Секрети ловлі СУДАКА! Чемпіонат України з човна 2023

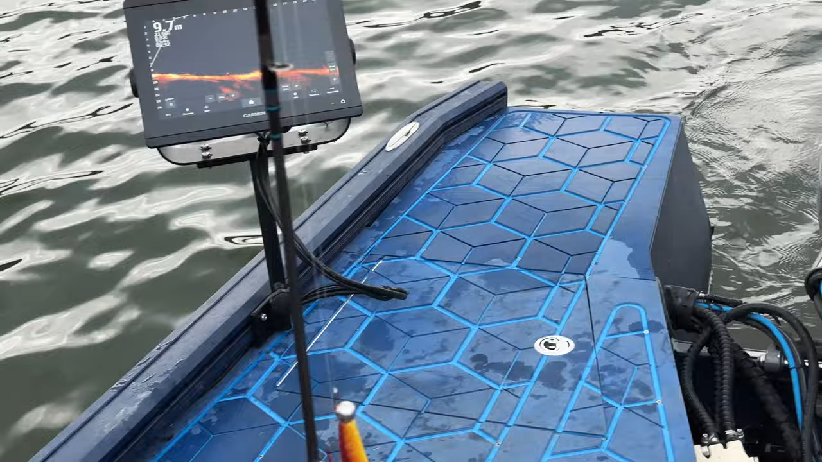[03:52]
Дивіться, як це виглядає. Дуже-дуже крутий екран. Взагалі, я прям зацінив з першого погляду. Матовий взагалі не блікує, бачите, і просвічує дно повністю.
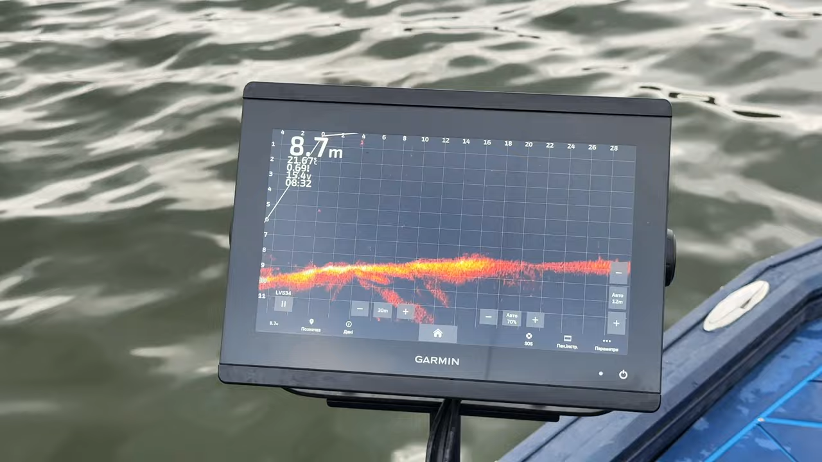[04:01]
On screen: depth 8.7 m
Все видно, і рибу, і гілки видно. Бачите, он корч який. Бачите, он? От яким приладом ви так побачите. Знизу це дно, якщо ви вдруг не зрозуміли, да? Оті точки рухаючися, то риба, а ось там видніється, бачите, якраз на звалі видніються гілки, які прямують наверх.
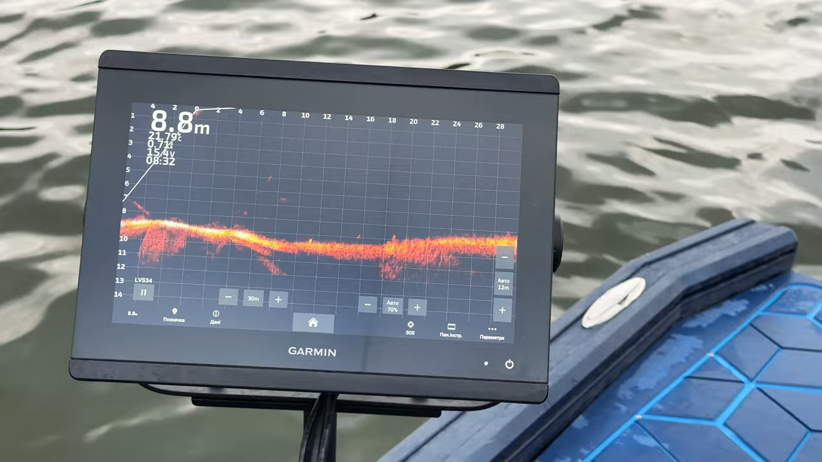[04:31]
On screen: depth 8.8 m
Да, гілочки вон поповище, а судачок там він рухається під. Ось бачите, да?
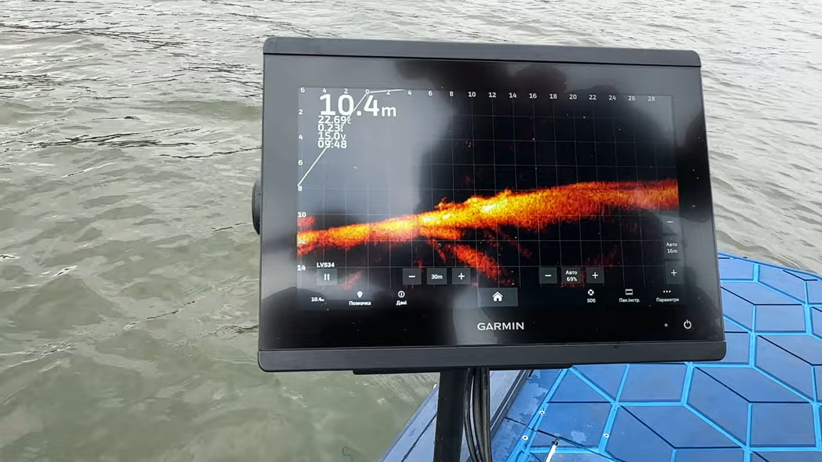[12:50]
On screen: depth 10.4 m
Ось ми бачимо в екрані корчик, ось сам корчик. Тобто він у нас в тому напрямку, я трошки не так кинув, заговорився. І нам треба провести по самому корчику.
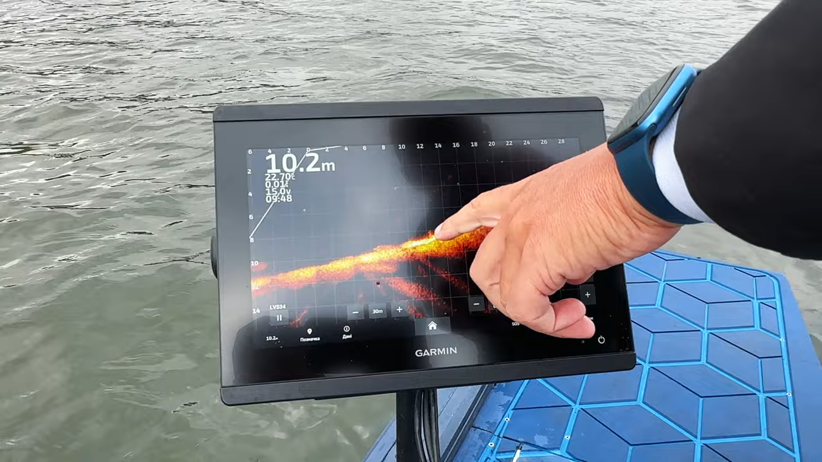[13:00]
On screen: depth 10.2 m
Ось ми бачимо, виходить з нього судак, ось він сидить в корчу, судак сам.
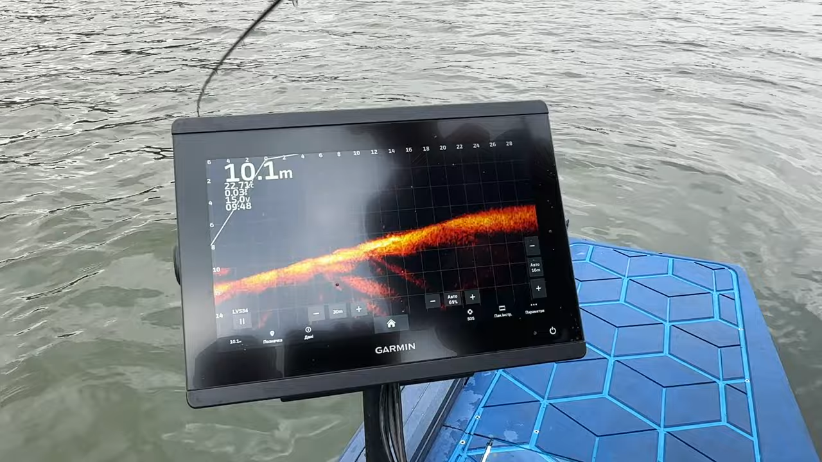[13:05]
On screen: depth 10.1 m
І задача стоїть, о, трошки нас змістило, вітром колихнуло.
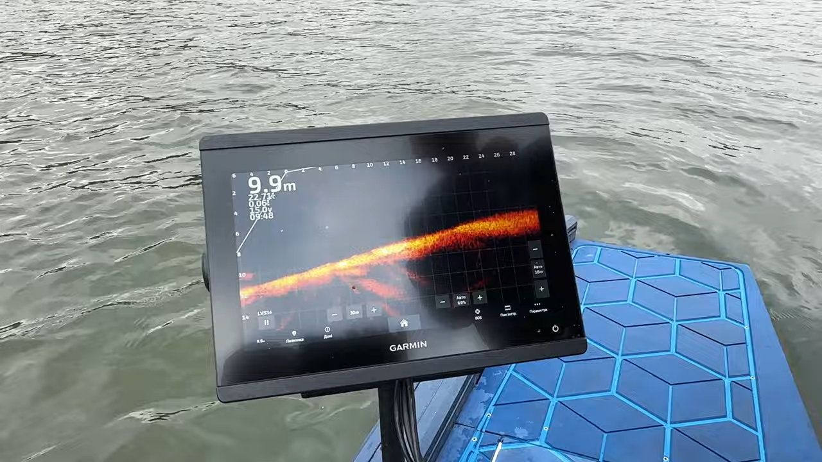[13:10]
On screen: depth 9.9 m
І задача стоїть, ага, ось де корчик, дерево наше лежить. І задача стоїть провести по самому корчу.
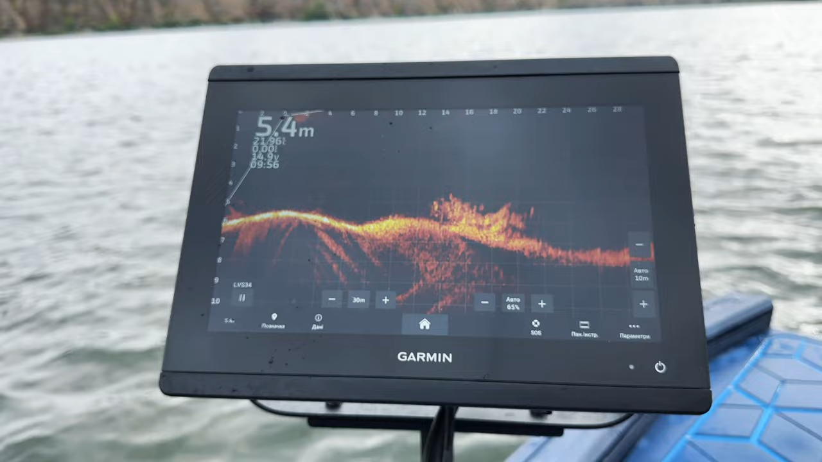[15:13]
On screen: depth 5.4 m
Так, і ми його дивимося. Тут уже джиги не потягаєш. Тут зовсім інша картина. Поролони, да? Да, тут ми поролончиком. Ось все, можете дивитися, яке дерево лежить. Обліплено. Це все судак, щоб ви розуміли.